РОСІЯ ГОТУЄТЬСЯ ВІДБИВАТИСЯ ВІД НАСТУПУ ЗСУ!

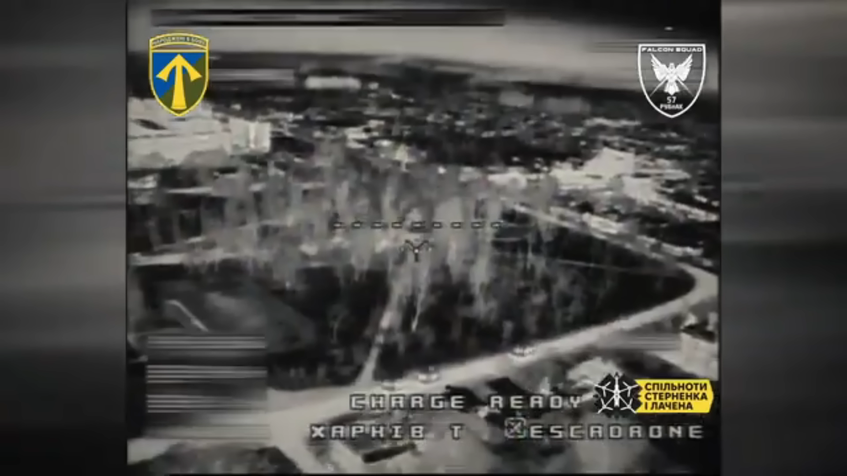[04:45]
Але вночі на них чекають дуже неприємні сюрпризи, тому що сили оборони України на цьому напрямку отримали від вас тепловізійні дрони камікадзе.